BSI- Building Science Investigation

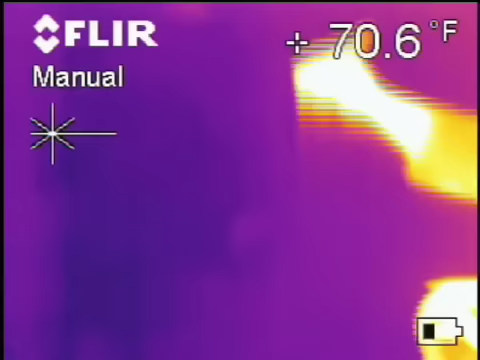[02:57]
On screen: spot 70.6°F
Alright, go ahead and make a mark right there. And we'll come back. Let me see here, about 16 inches, right about here.